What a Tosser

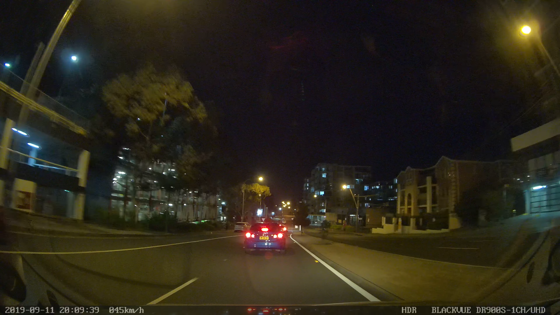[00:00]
from Tulsa. What a fucking moron.
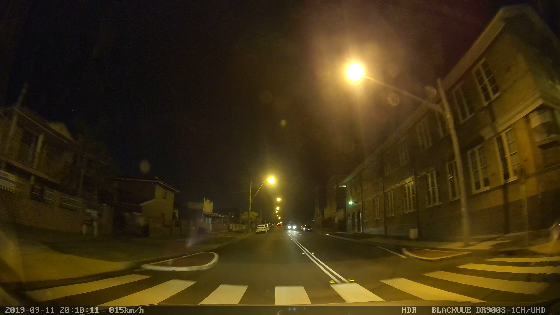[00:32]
Oh, they're doing a fucking U-ey in front of fucking traffic. He's doing a 3-point fucking turn. Jesus.